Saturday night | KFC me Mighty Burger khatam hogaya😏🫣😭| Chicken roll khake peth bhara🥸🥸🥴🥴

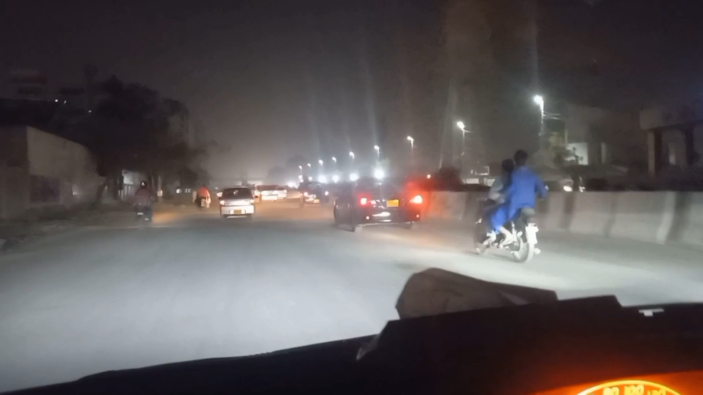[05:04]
कितने खराब है यहाँ के रोड्स। ये जो है कौन सा है, पुरानी सब्जी मंडी मध्य, हर जगह का अब रोड अब ऐसा हो गया है कराची बस।
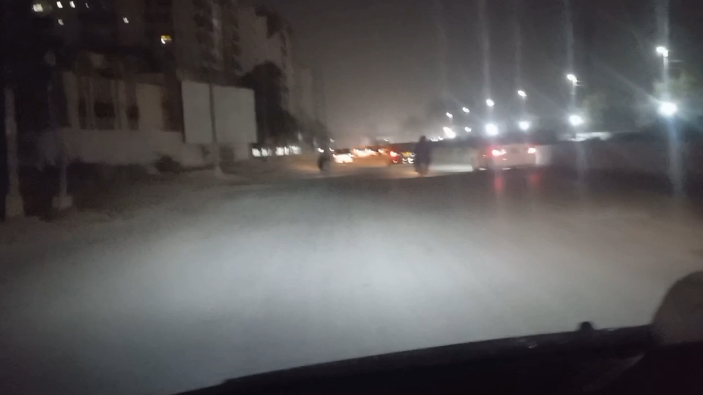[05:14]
आप रोडों की हालत देखिए जरा क्या हो रही है। और यहाँ पे आई थिंक जो है वो बन रहा है, ग्रीन लाइन है ऑरेंज लाइन है,
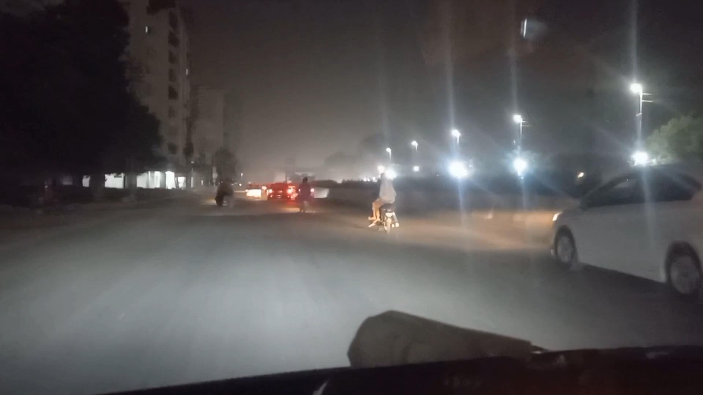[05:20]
कुछ ना कुछ हो रहा है यहाँ। बहरहाल कोई लाइन बन रही है जिसकी वजह से पूरा जो रोड है ना वो डिस्टर्ब है।
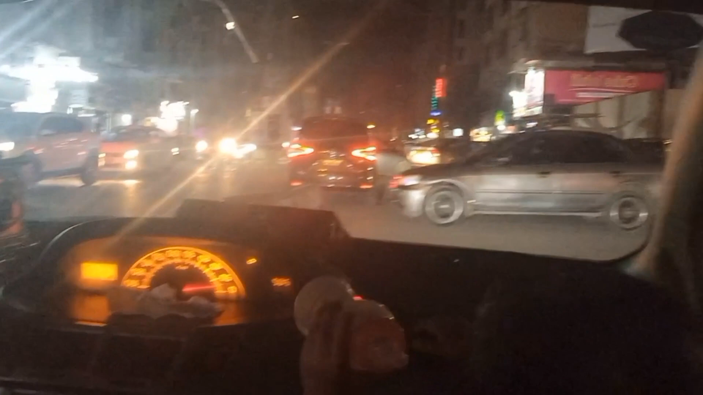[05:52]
तो ये फिलहाल अभी हम जा रहे हैं और यहाँ पे तो बड़ा ट्रैफिक हो रहा है भाई।
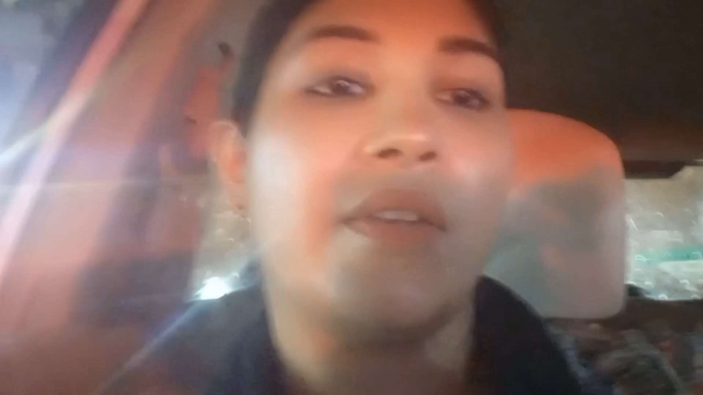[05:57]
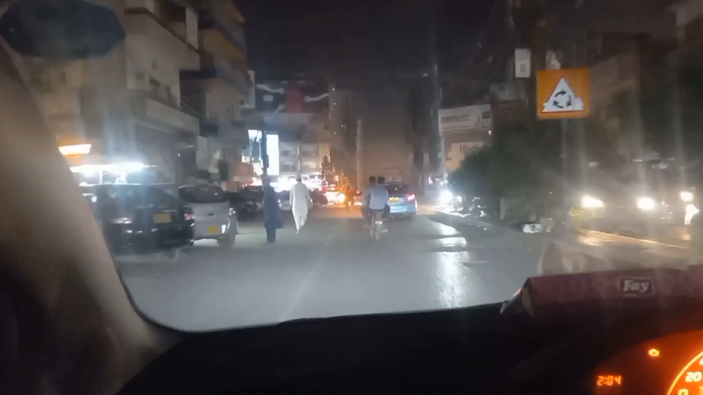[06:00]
फेमस स्ट्रीट फूड चाइनीज का है वो यहाँ है,